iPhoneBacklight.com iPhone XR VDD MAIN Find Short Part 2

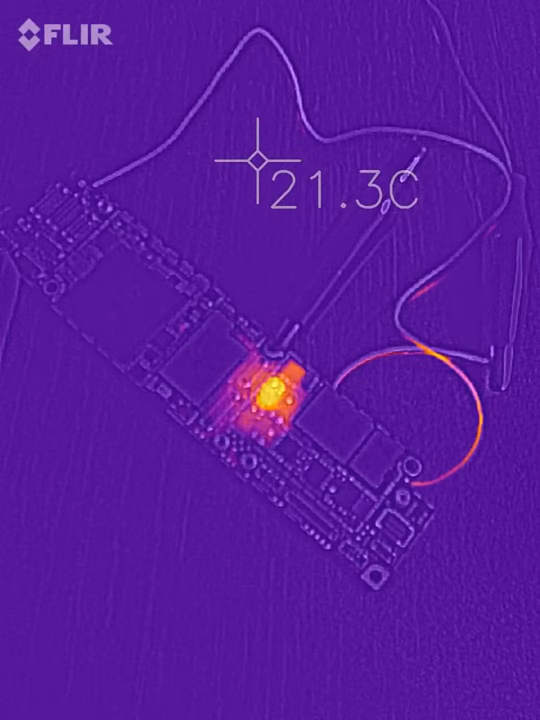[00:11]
On screen: spot 21.3°C
I have adjusted better and have found that the short on VDD main is on the second backlight tick as you can see so
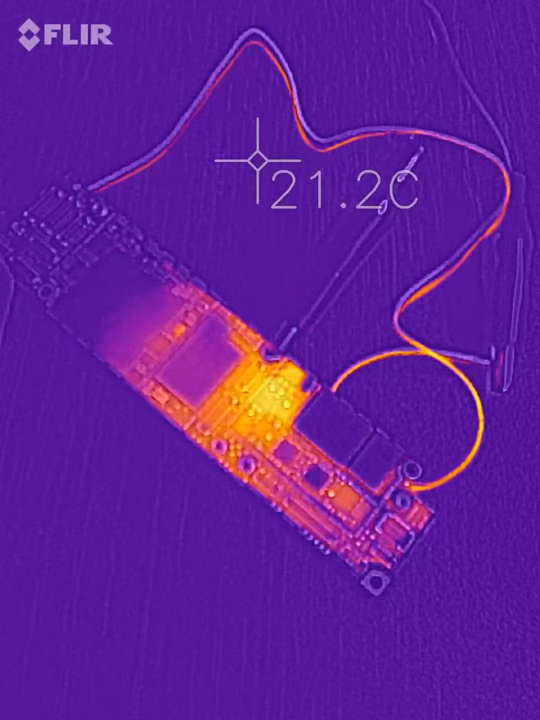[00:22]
On screen: spot 21.2°C
this camera is perfect for testing so